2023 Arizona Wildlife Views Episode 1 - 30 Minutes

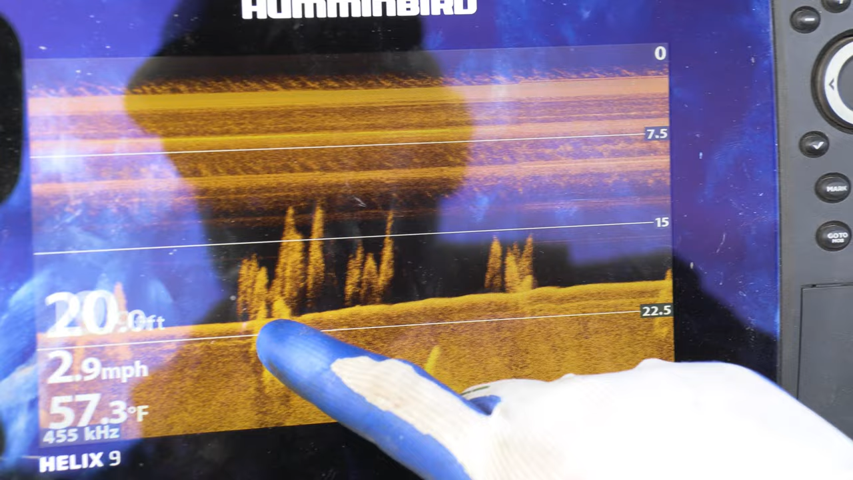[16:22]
On screen: depth 20.0 ft, water 57.3°F, speed 2.9 mph
The Christmas trees we just installed here not too long ago, they're standing straight up still. They hold a lot of fish. Fish will congregate all around them. We give the coordinates out. They'll be online here shortly, within a week or two.